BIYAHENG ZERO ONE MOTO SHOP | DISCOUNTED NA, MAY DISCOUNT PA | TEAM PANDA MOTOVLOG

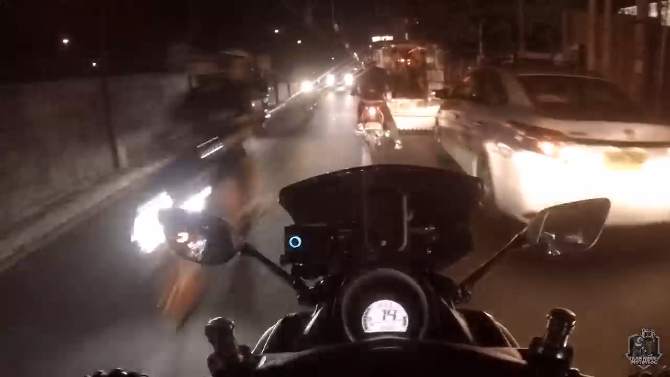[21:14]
Shop dito Search nilang si 01Moto Lalabas na yan Hindi kayo liligaw nyan Quality sila magawa Yung mga mekaniko Friendly naman Hindi sila Kasi yung ibang mekaniko Pag gumagawa Hindi mo na makakausap
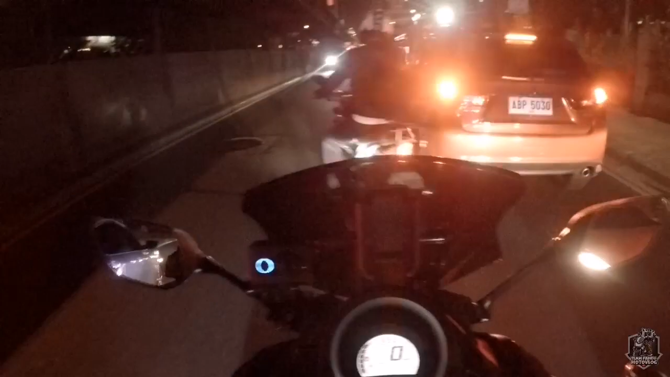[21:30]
Doon iba Talagang Totrapahin ka So dito ko natatapusin Itong vlog na to Napaka traffic na naman Pauwi Shoutout 01Moto Kay Boss Arch At sa DNP Motocrew Na dumaan sa Shop din ni Boss Arch Gali silang tagaytay Shoutout sa inyo